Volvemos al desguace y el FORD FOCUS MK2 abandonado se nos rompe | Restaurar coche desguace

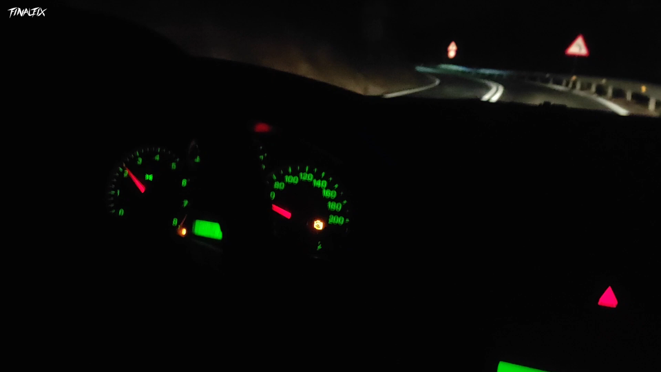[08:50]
Ya sabéis que si se enciende la cafetera, pues significa que hay algún problema con el motor. Ya sabemos por el vídeo de Ibiza que pudiera ser